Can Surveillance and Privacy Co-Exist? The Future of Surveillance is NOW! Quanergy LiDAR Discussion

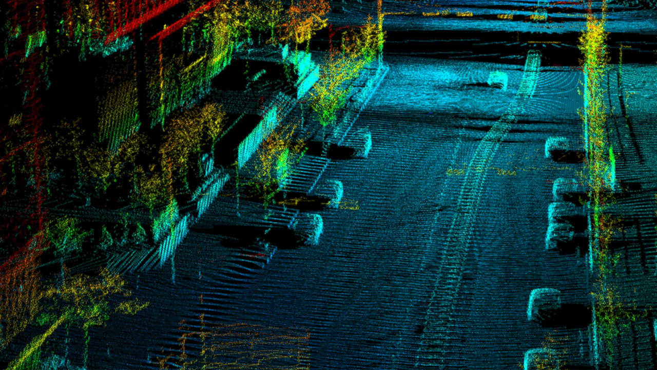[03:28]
How are they used? We're going to answer these questions as well as how can you combine
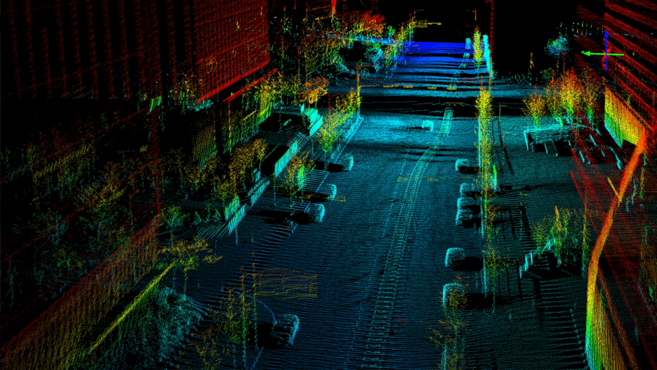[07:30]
And that's the point cloud, and that's coming from these LIDAR sensors. And you mentioned earlier about autonomous vehicles.
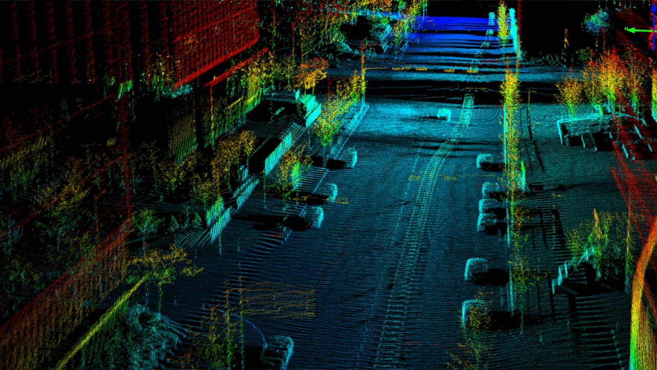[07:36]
So I think Alphabets, Google, Waymo, whatever they call themselves these days, I think their autonomous vehicles are using LIDAR technology.
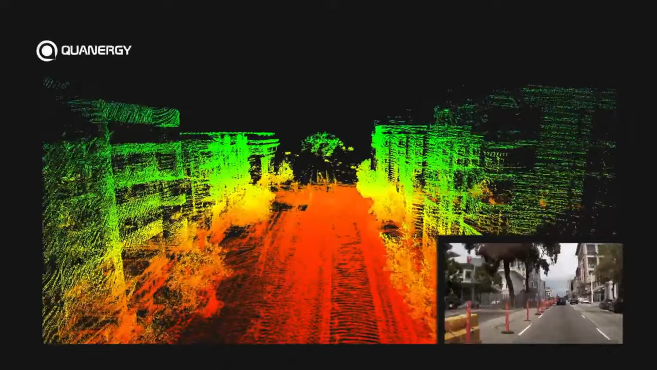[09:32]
So in today's world, in 2021, the point cloud is not super high resolution.
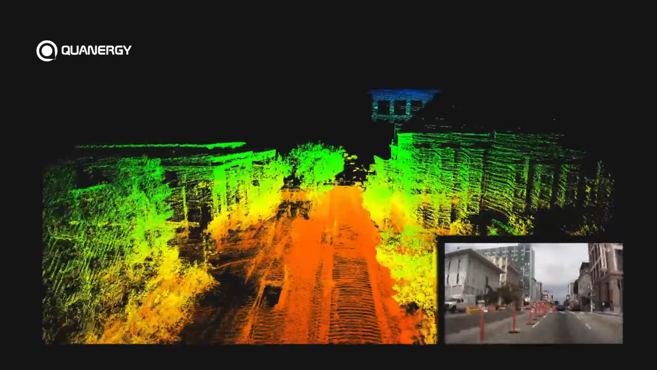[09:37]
I mean, I'm sure you could talk about the resolution of the point cloud,
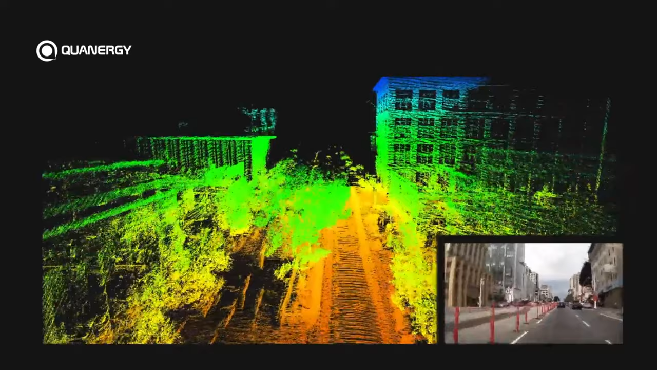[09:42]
but I can foresee a time 5, 10, 15 years from now where the point cloud, where that data is actually quite high resolution.